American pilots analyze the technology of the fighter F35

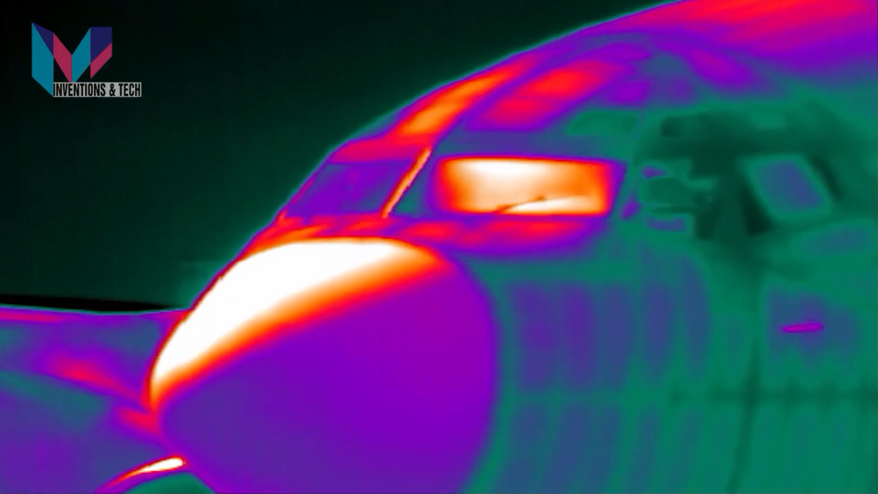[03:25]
EOTS is integrated directly into the airframe of the aircraft,
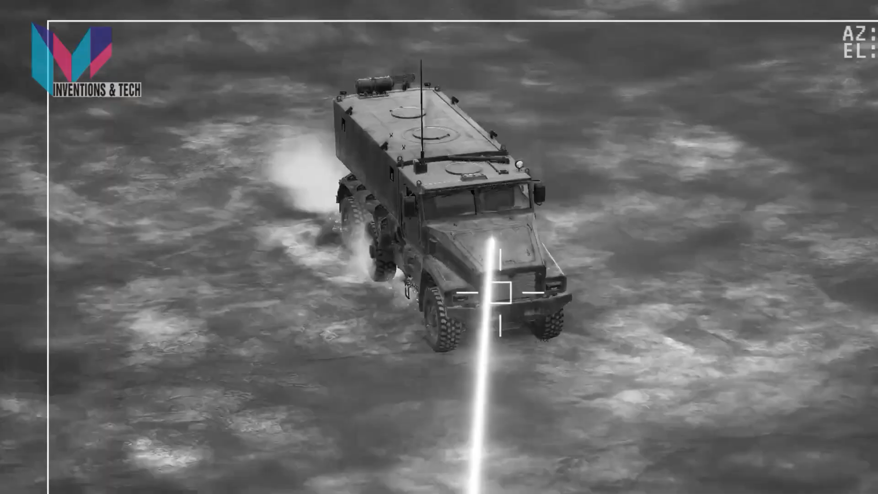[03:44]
EOTS also gives the pilot the ability to precisely deliver laser-guided and GPS-guided munitions from their own aircraft or other allied platforms.
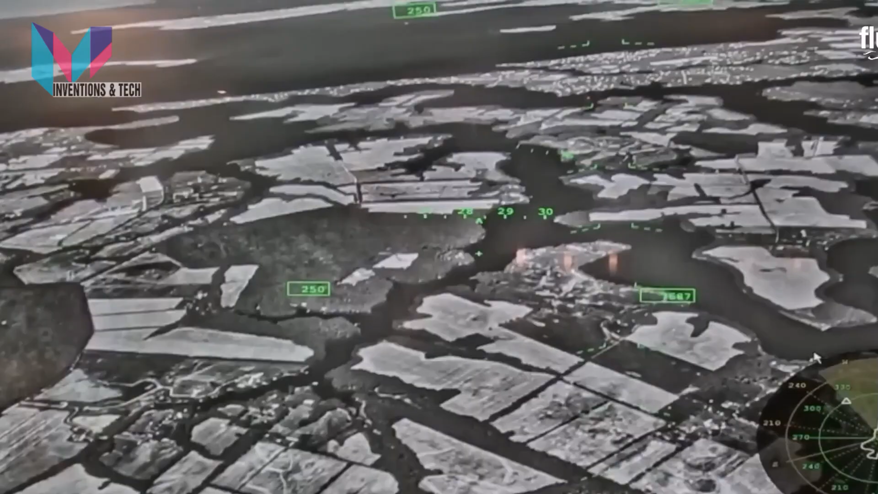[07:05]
The DAS acts as an additional set of eyes,
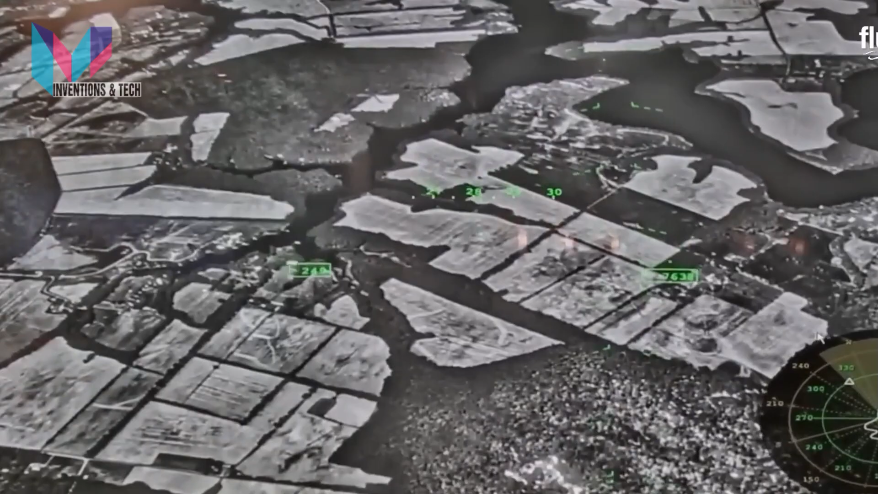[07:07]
giving me greater field of view on the HMDS visor and cues to threats that my eyes may otherwise not see.
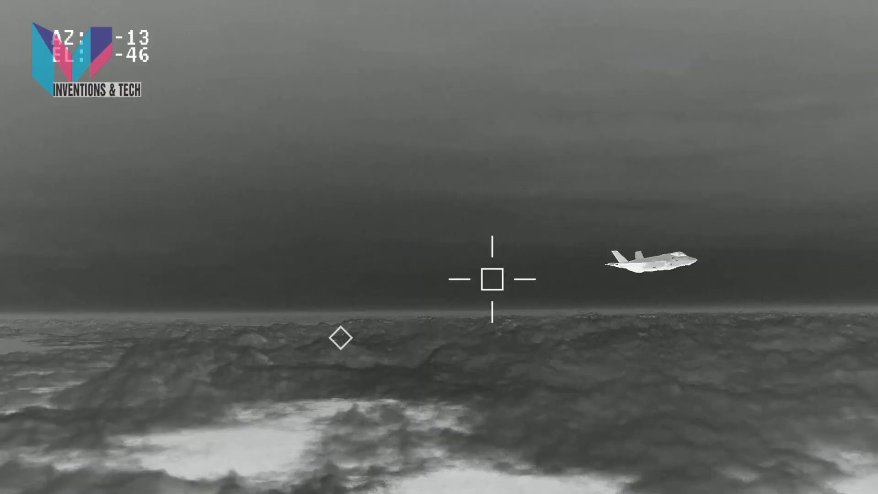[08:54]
The F-35s continue their patrol when DAS picks up a missile launch from the ground located behind the flight.